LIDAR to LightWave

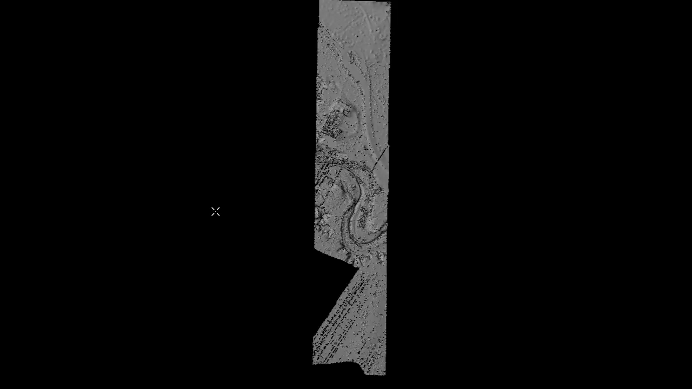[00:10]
Since a few of you are interested in this, I thought I'd give you a little update. This is my LiDAR data to LightWave, I don't know, plugin. It's going to be an app that exports an OBJ that you can open in LightWave or whatever 3D program you want. And I'm curious as to what you guys might use this for. I've tried a few different techniques, different apps to try to get the same kind of data out.
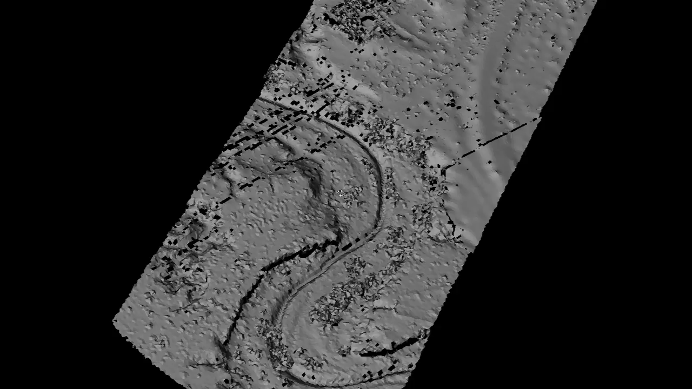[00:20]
And what I'm finding is that while the apps are really good at visualizing data,
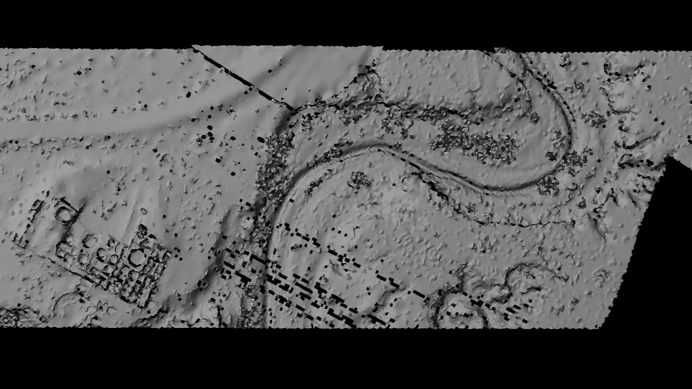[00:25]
they're not so good at exporting it in a way that is usable in a 3D app or in a game without a whole lot of extra work.
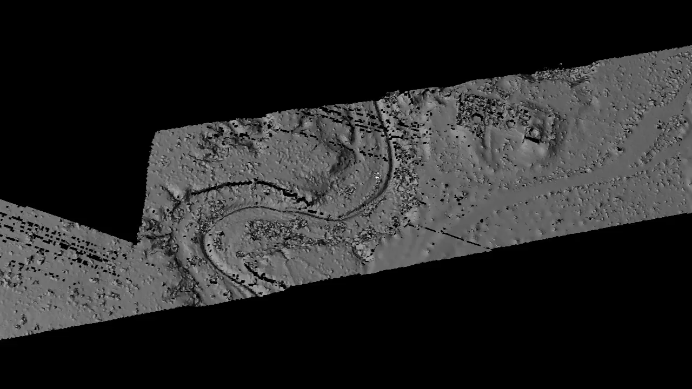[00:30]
And so what this app does is it takes the LiDAR data, it does a bunch of smoothing, it does a bunch of point reduction,
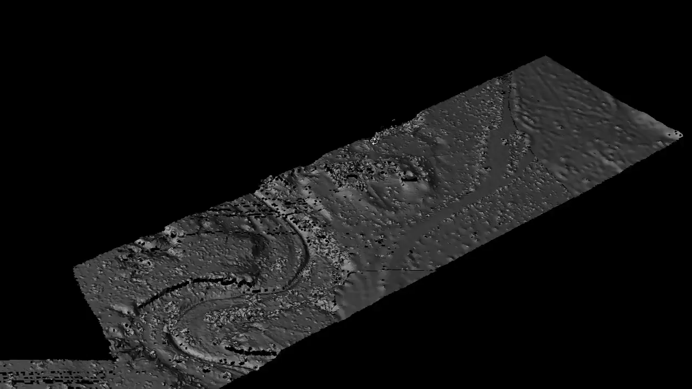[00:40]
and generates an OBJ file that you can basically just drop right into whatever 3D app you use. In this case, I've gone to opentopography.org and grabbed some data out of this,
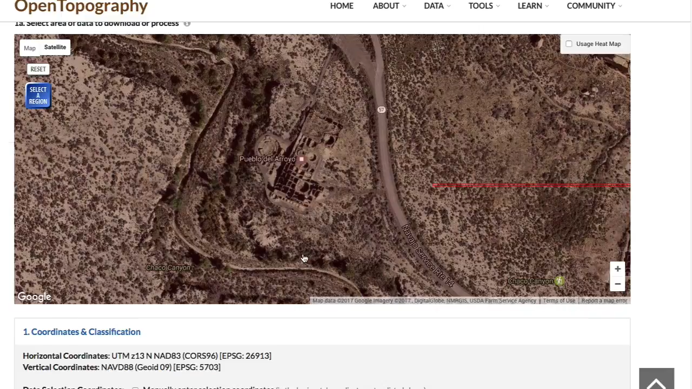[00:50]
exported the point cloud, imported that into the app, dumped out an OBJ, and it is slowly churning through that data and generating new parts of the OBJ constantly.
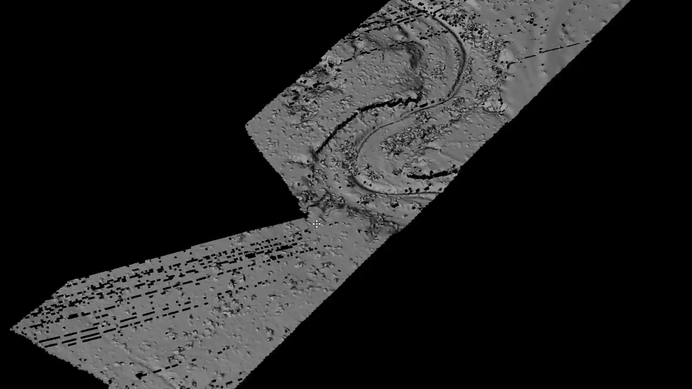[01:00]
So that's what we're looking at right here, that's why there's a big hole here at the bottom. Anyway, it's working.
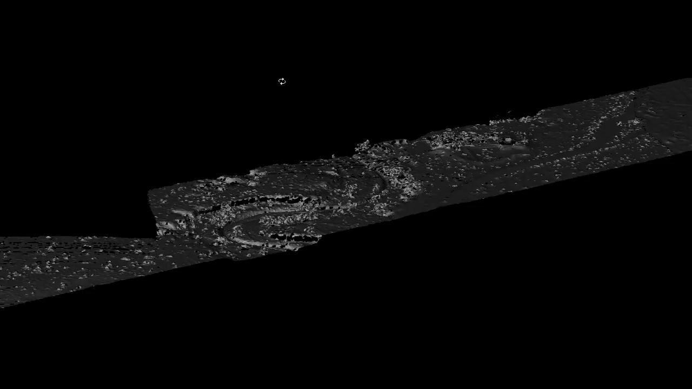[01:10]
You can see everything from the trees to this arroyo to the land masses and the ruins and everything, and you get height data that's accurate. That's actually what I needed it for was the height data, and I'm going to be using this in a game.
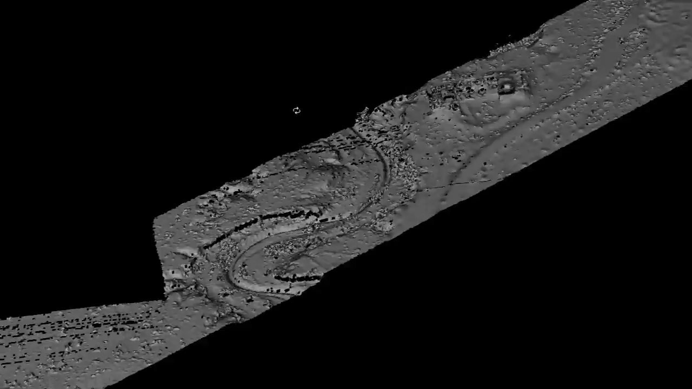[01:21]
I'll cut off all the trees, of course, and add my own,
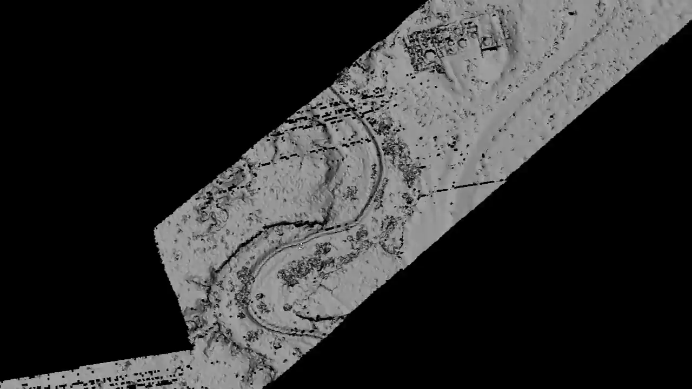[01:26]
but it's kind of neat being able to actually get accurate height data because before I was using the data from the various things like Bing Maps and Google Maps that the data was, I guess, satellite imagery, but it was very inaccurate compared to this.
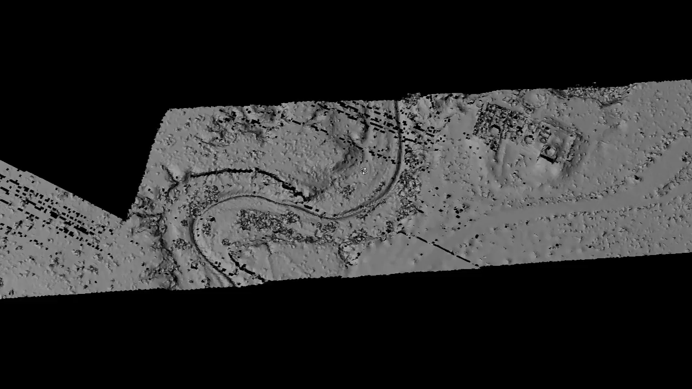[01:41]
This is, god, this is fantastic.